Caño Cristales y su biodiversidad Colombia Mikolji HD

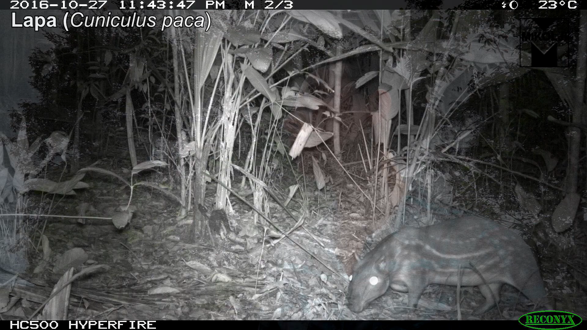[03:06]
las estamos ubicando en todas las áreas de bosque cercanas, dejando 20 cámaras instaladas durante un mes, en una distancia entre ellas de más o menos un kilómetro,
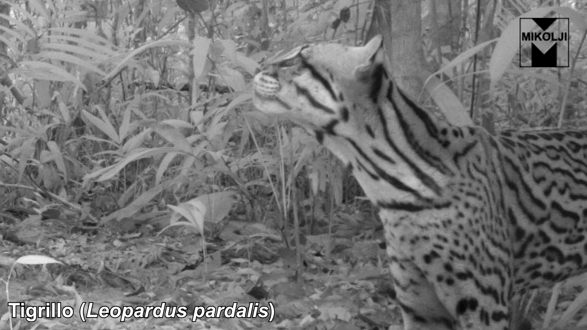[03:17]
con lo que queremos abarcar una buena área del área del DMI. Y pues vamos a ver qué sorpresas tenemos.